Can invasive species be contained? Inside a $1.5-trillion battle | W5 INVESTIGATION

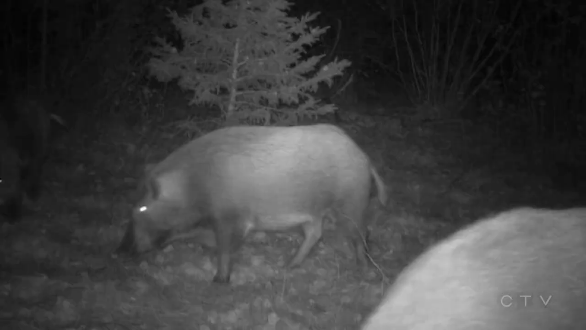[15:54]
including those normally camera-shy wild pigs.
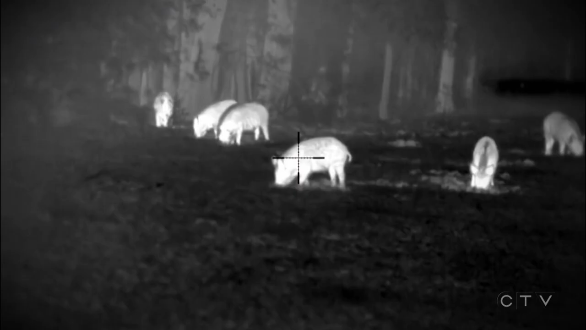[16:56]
But night vision reveals them scavenging for food, leaving torn up farmers' fields in their wake.